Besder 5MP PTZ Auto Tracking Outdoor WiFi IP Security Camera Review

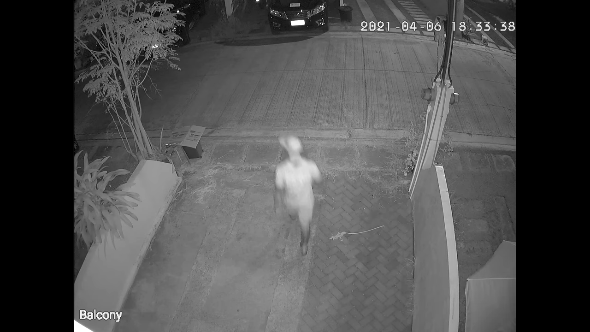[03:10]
For night vision, it uses two infrared lights for normal black and white night vision, but it also has 6 white LEDs, which can be used for full color night vision.
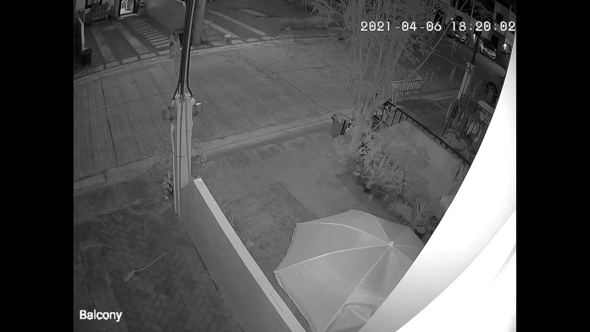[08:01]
Here I move the camera using preset points.